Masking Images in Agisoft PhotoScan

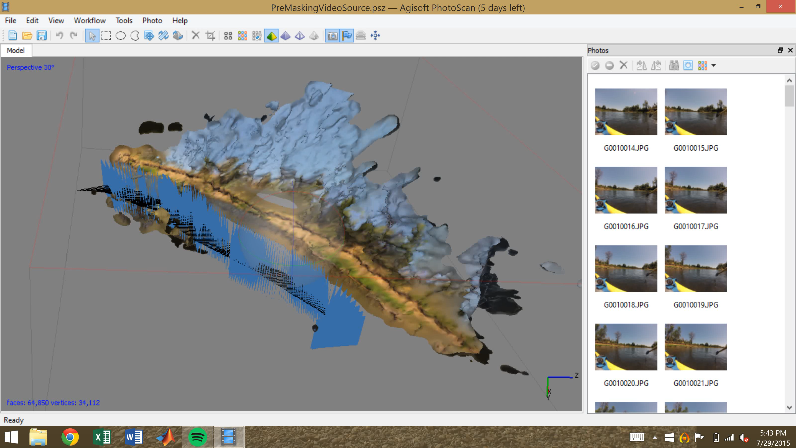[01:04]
But, right now the program is reading it as such that they are parts of the riverbank, they form the mesh. If you look to the photos, you can see inside the photos, interspersed with them, there are various artifacts. To remove the artifacts, to edit out the sky, and to remove any other inaccuracies, we're going to need to use masking. And there are two main objects that would need to be masked.
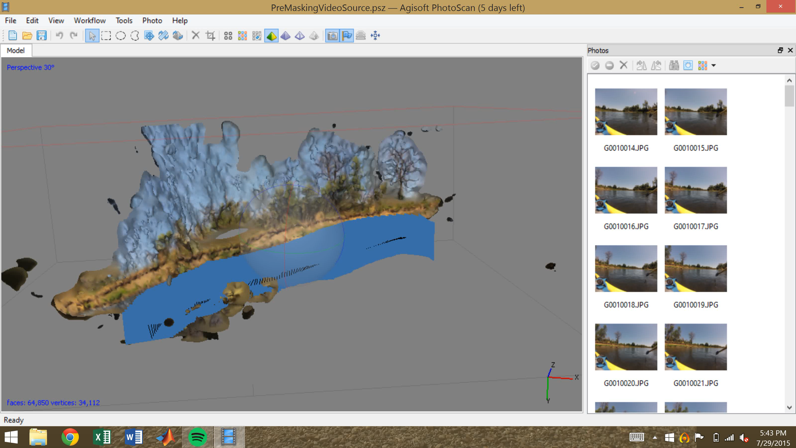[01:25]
There are background objects, which can be the sky, the trees, and this.
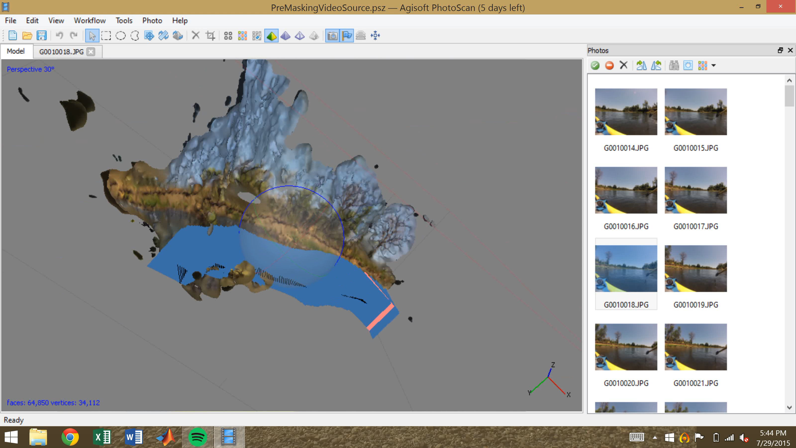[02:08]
They can actually skew the point cloud, and if we look around here, you can actually look to see the bright yellow, the bottom left in the point cloud,
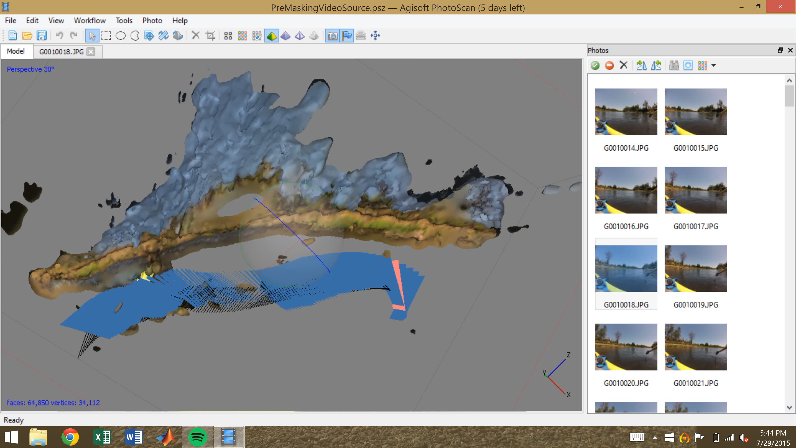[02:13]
that is from the oar frame, which means that we're producing nonsensical results. The oar frame that appears here is obviously not a part of the bank, but the program treats it as such.
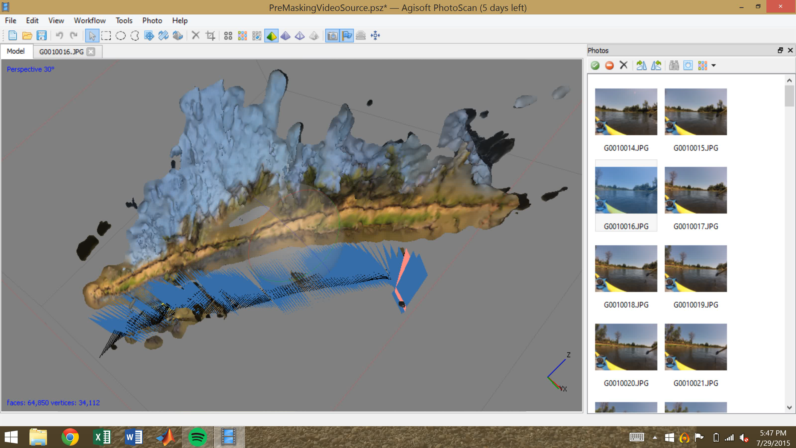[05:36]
So keep an image of what this looks like pre-masking.
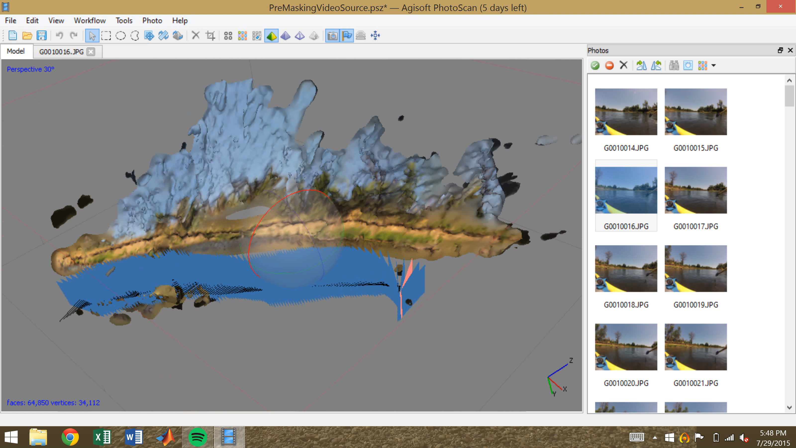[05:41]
I also took the time to mask the 200 pictures to see what they would look like after masking, whether we'd be able to remove much of this mesh of sky and of trees.
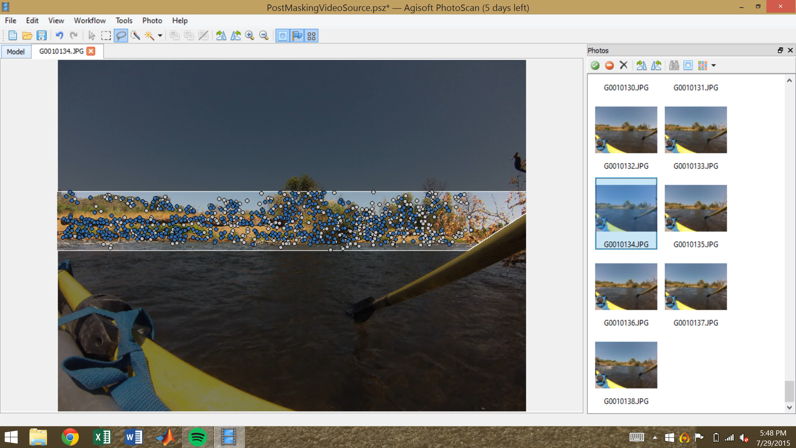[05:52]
And here, if we view it as just a mesh with one color, it becomes apparent fairly quickly that you get a lot more, you get the bank,
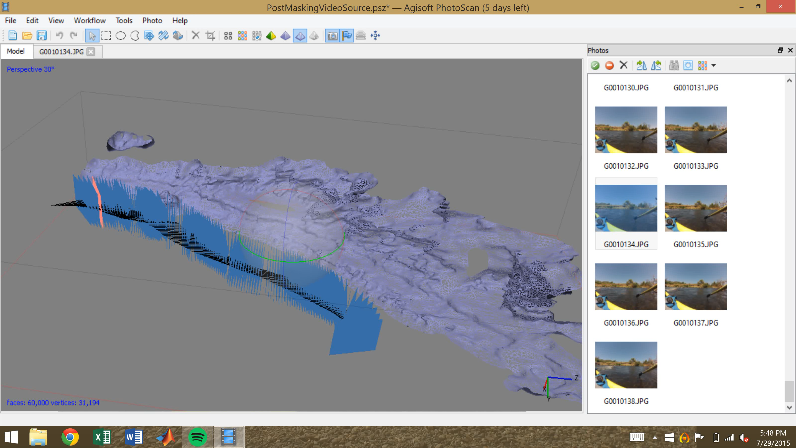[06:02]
but much less of the sky, much less of the trees.
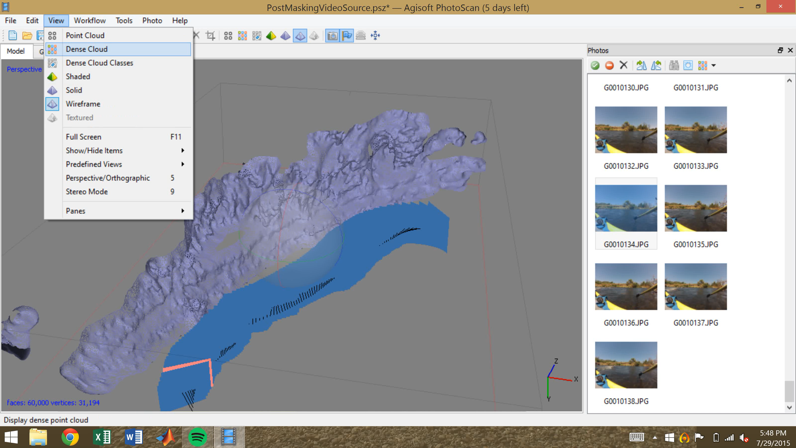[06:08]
If we view it in the color, it'll look a lot more accurate. And I tried to mesh to the left, to the upstream side, much more specific, much more detailed masking, where off to the right, I opted for more just rectangles, sort of more cavalier, quick approach. As you can tell, you still have sky, you still have these images.
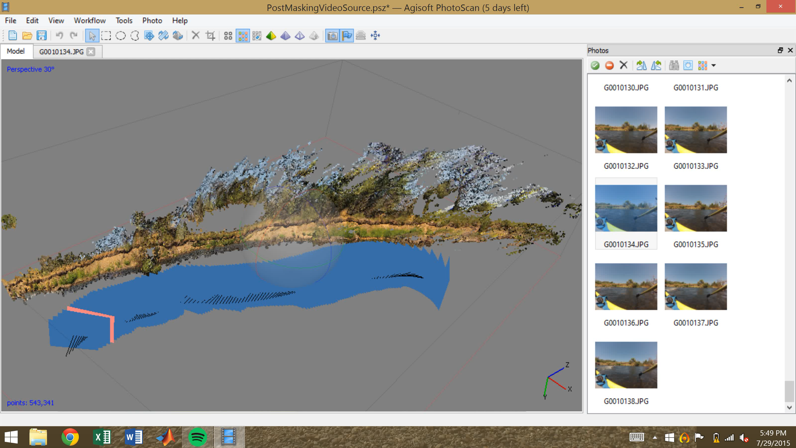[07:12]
the fewer points that you do not want. This is a step that I highly recommend spending as much time as possible on. Hope this tutorial helped, and best of luck to you and all your structure for motion masking needs.